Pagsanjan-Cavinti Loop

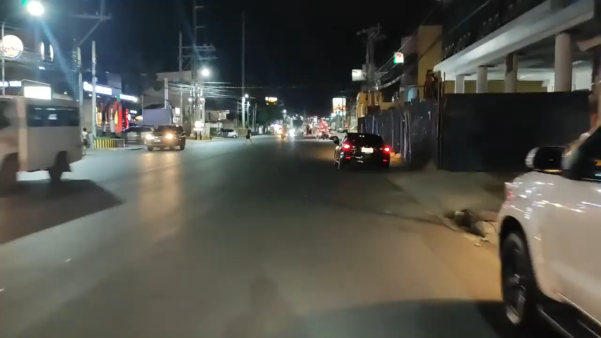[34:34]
Okay, time check 8:06 PM. Nabunta kami ng gabi. Kalamba na kami.